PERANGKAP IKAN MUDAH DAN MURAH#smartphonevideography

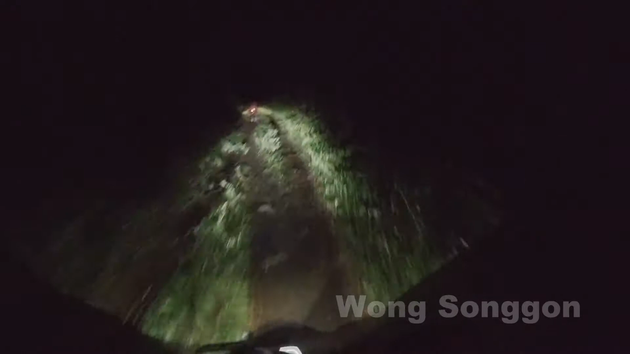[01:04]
Kita hanya menggunakan lampu sepeda motor. Malam ini kita menggunakan action cam yang kita setel low light.